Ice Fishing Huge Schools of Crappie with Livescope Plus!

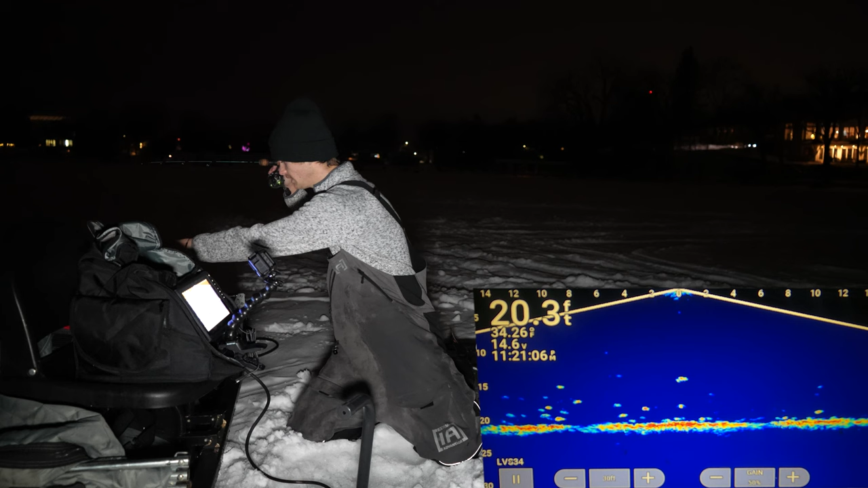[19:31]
On screen: depth 20.3 ft
Because sometimes these bigger, bigger schools of crappie, they're not too keen to get out of their comfort zone and eat because they're with a group. But if you can get those solos to run through, they just don't care.
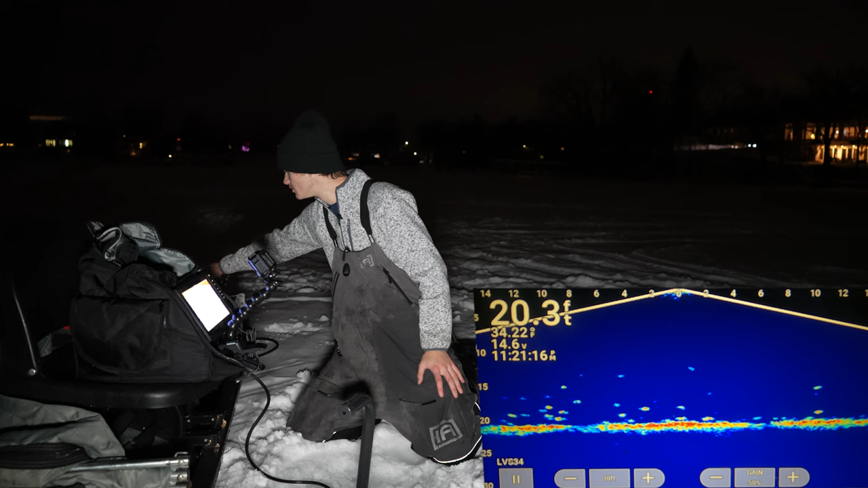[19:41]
On screen: depth 20.3 ft
That's what you got to look for. Those are some bigger marks there. We're going to go hit those guys.
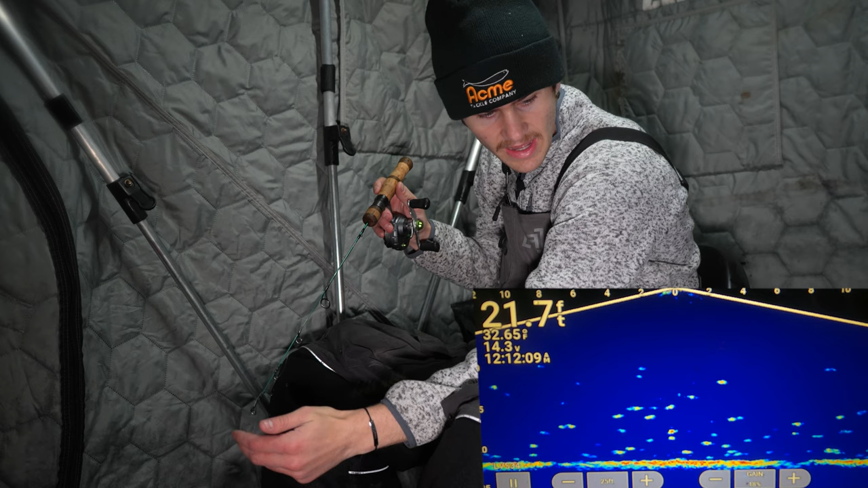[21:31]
On screen: depth 21.7 ft
Man, there's just so many fish on the bottom. It's insane. I'm just wanting that big one out of here. Look at how aggressive these fish are. As soon as I drop it down, we're getting fish to come up. Look at all these fish right here. Here he comes. Oh, there's all three of them. They get so competitive. Watch this. He's just going to smack it. He's right on me. Just give him a sec here and missed him.
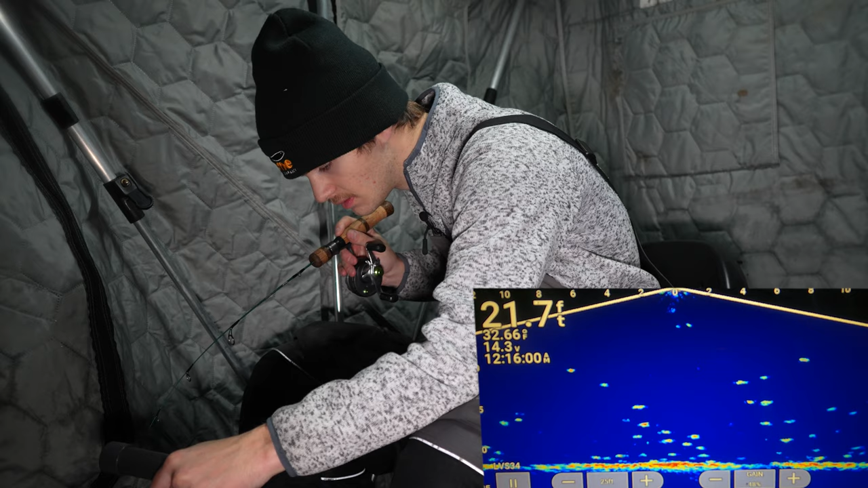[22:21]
On screen: water 32.66°F
Oh man, he dropped and I got hooked on my deucer.
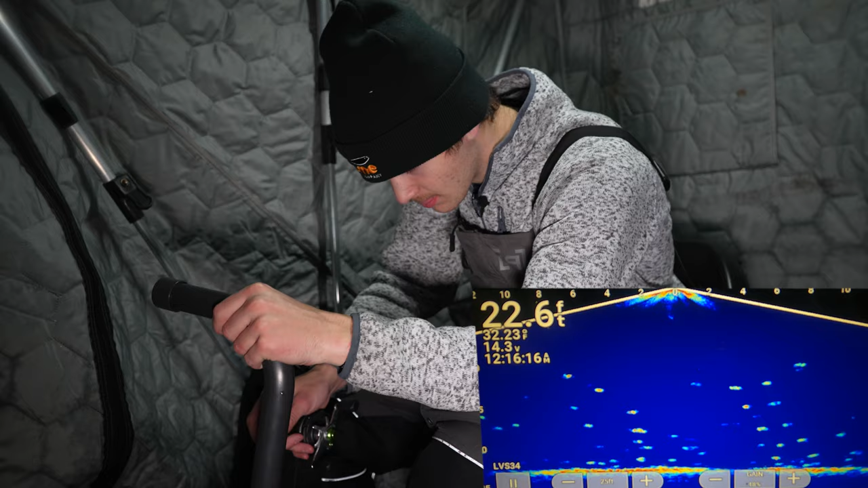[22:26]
On screen: depth 22.6 ft
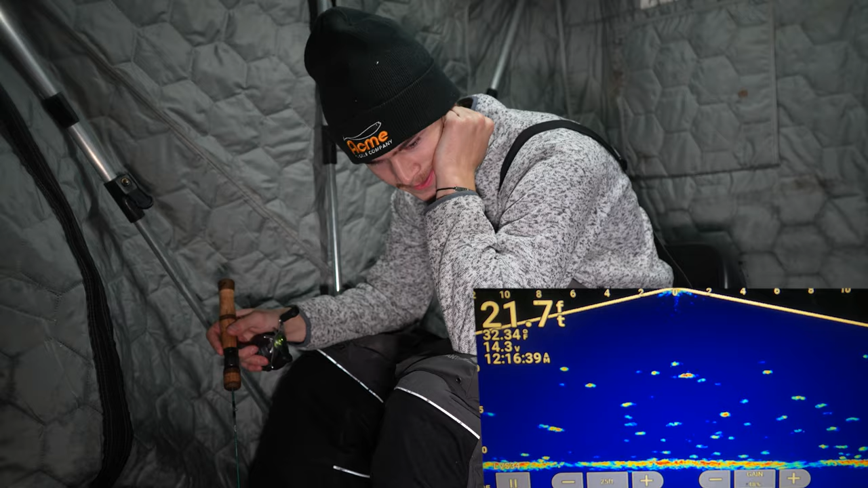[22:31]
On screen: depth 21.7 ft
Oh, this guy under me seems interested. I like that. He's coming up to it too. Awesome. Seems like a semi-decent mark. I probably won't stay in here too long. I just wanted to warm up a little bit, then we can go back out and hit the lake. Let's see if this guy grabs it. I mean, they're on it. They want it. That's for sure. All right. I'm not even going to waste my time with these guys. I want to go find some more fish outside. It was nice warming up in here, but now it's time to get back to some fish.
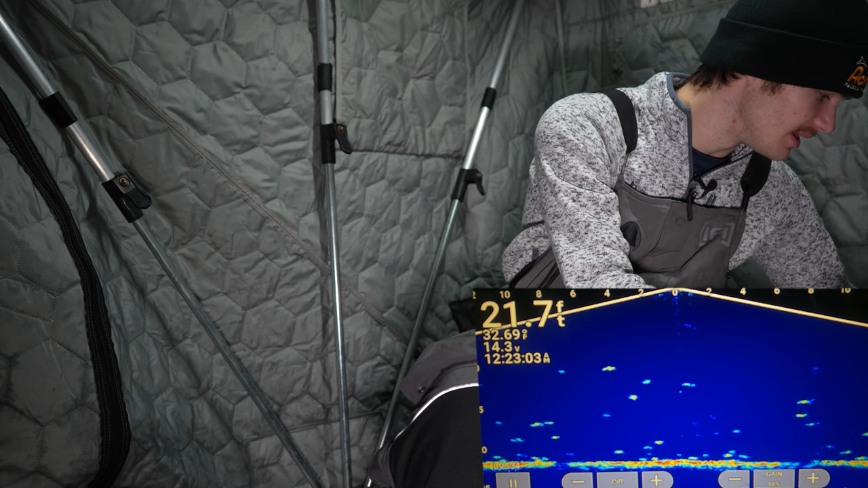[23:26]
On screen: depth 21.7 ft, water 32.69°F
Let's get moving. All right. They're all hugging bottom 13 feet of water.
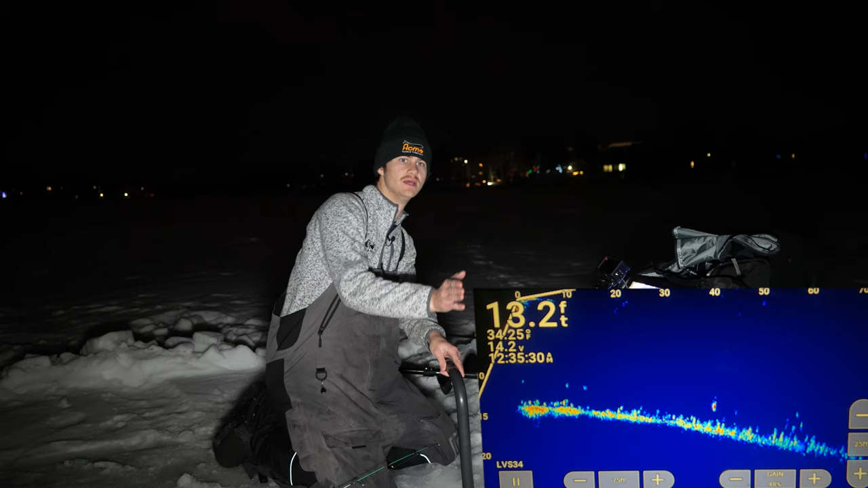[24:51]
On screen: depth 13.2 ft
Like 17 feet of water. Straight that way. I mean, that looks like a pretty decent fish.
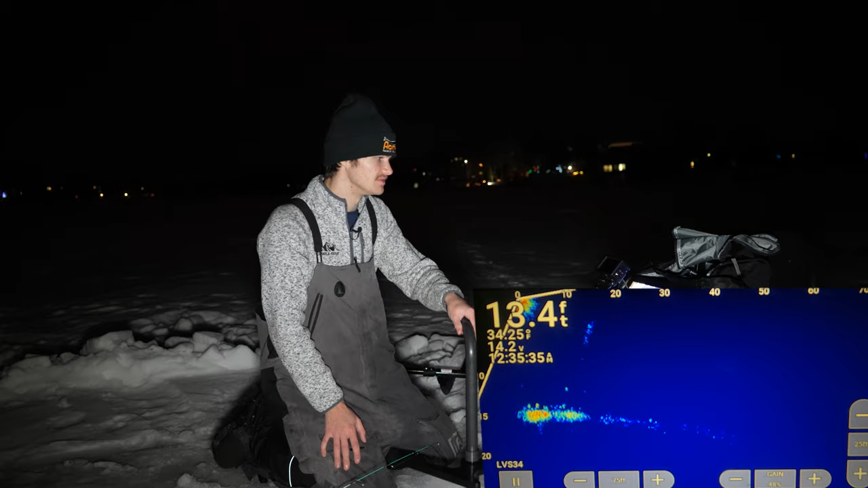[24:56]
On screen: depth 13.4 ft
Let's go get him. All right, let's check here. See if any of these guys want to bite. I think these are some a little bit bigger fish.
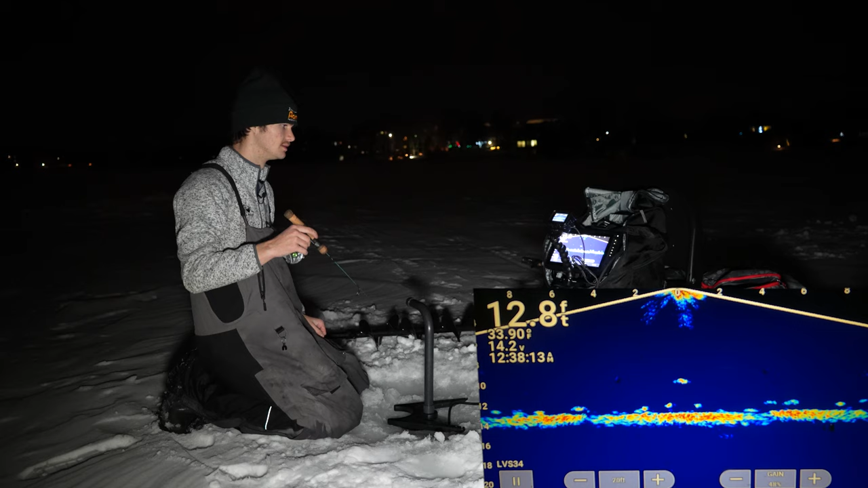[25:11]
On screen: depth 12.8 ft, water 33.90°F
Ooh, something's coming up to it here. It's an aggressive fish. He is making his way up. We have a fish coming in from the right here as well. I think these are all bigger fish. Oh, they're both coming in here. I'm going to try to raise it up higher. See if I can get him to rush. I'm going to drop a dead stick down. Yep, let's grab my rods.
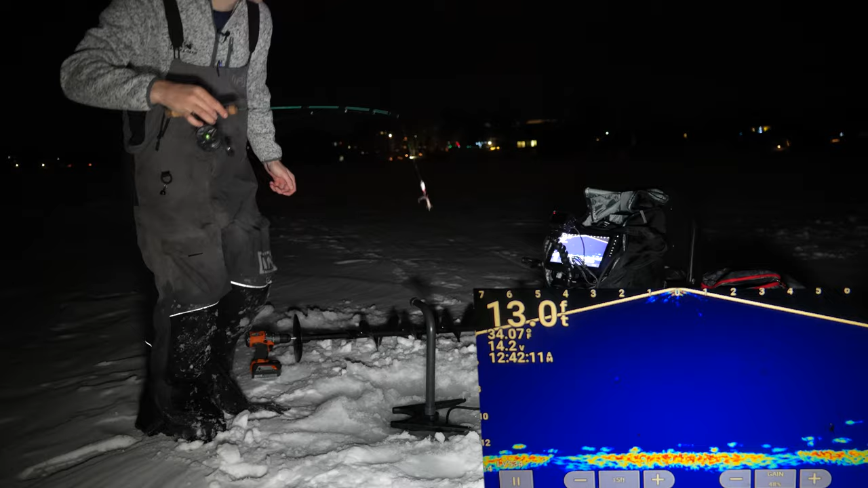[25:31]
On screen: depth 13.0 ft
I'm going to drop a dead stick down. See if this works any better. All right, buddy. Do me some good here. All right. Dead stick is down. Just going to put her like that and I'm going to go like this. I just want a dead stick down as well. Give me a little bit higher chance of getting one of these fish. I'm going to go drill a hole over here.
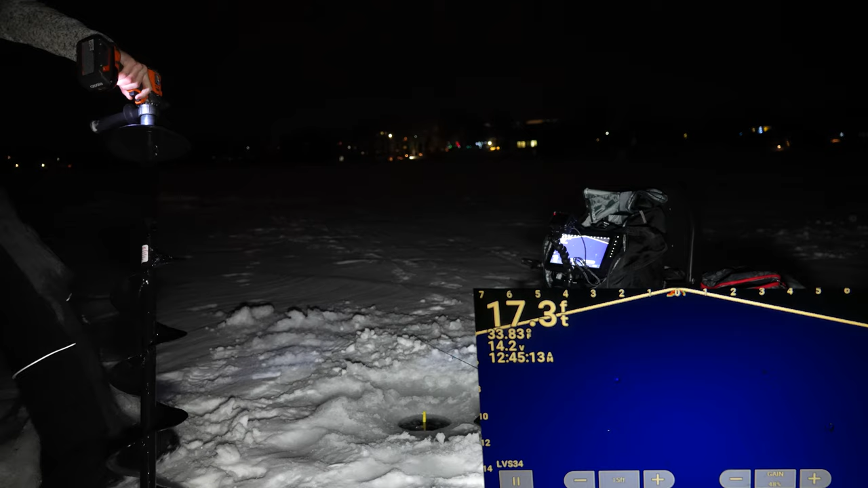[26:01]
On screen: depth 17.3 ft
Okay, back in action.
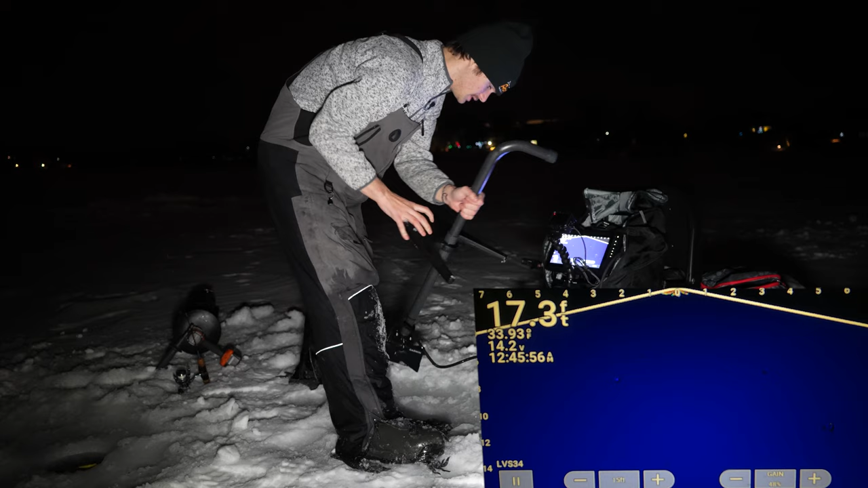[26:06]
On screen: depth 17.3 ft
Now we wait. There's a fish going up to my dead stick right now. We'll see if he wants to eat it.
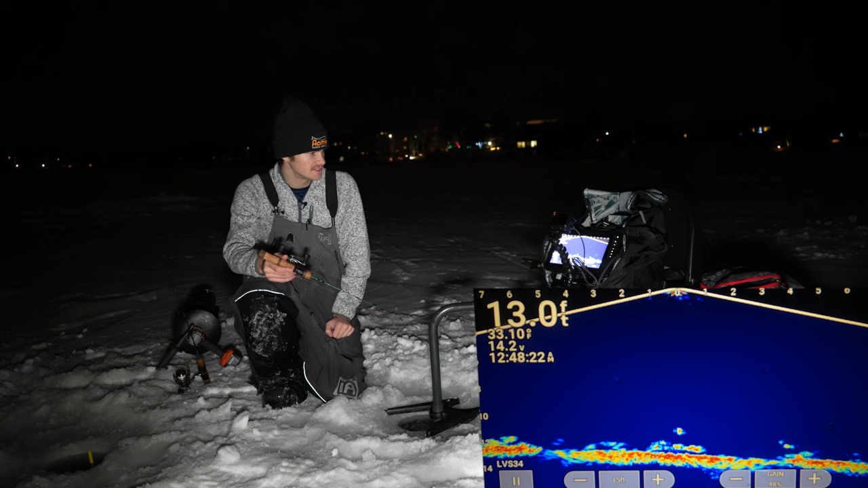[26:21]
I just, I got a feeling these are a little bit bigger fish. They're just acting like it. At least by a little bit here. We're going to find out. That one there in the bottom looks pretty big. All right, they don't want to eat. Let's go, let's go move shallow here.
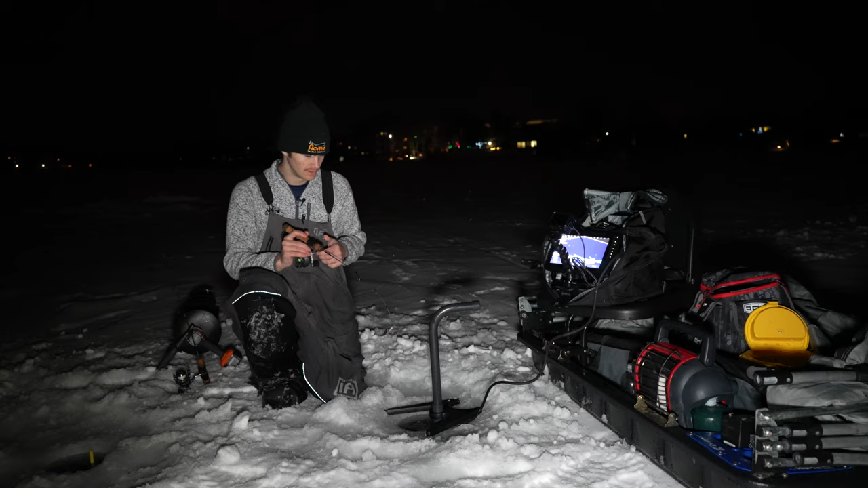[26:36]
Let's see if there's, uh, there's much in the shallows. Kind of curious.
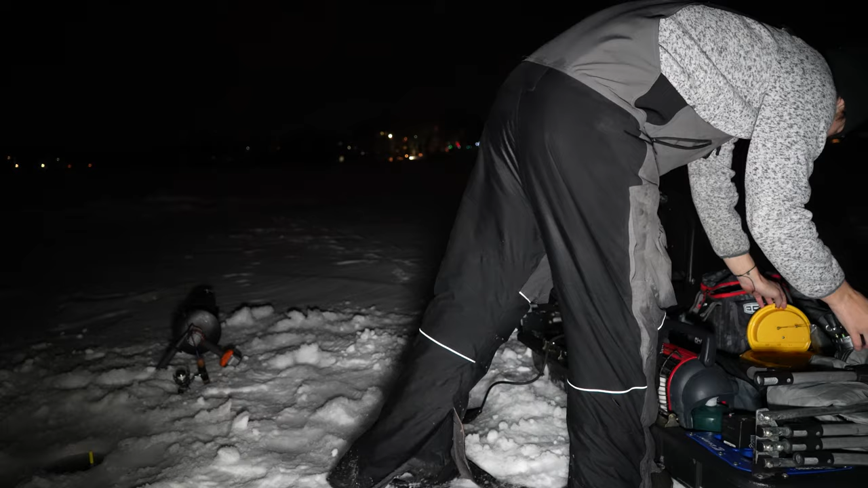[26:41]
Okay. We're really in two feet of water. Wow. I went up really shallow. Okay. I went a little too shallow. Okay. Five feet.
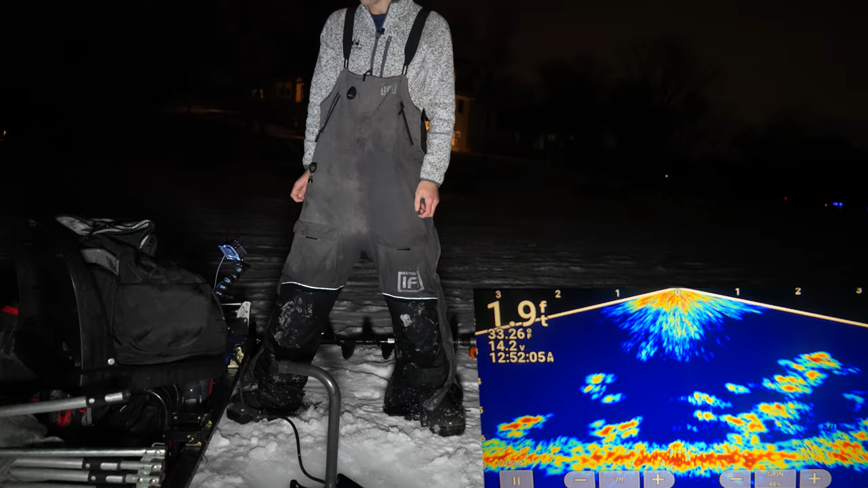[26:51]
On screen: depth 1.9 ft
So is it, what is it? Okay. We're a little bit too shallow for my liking. Okay. Let's move a little bit deeper.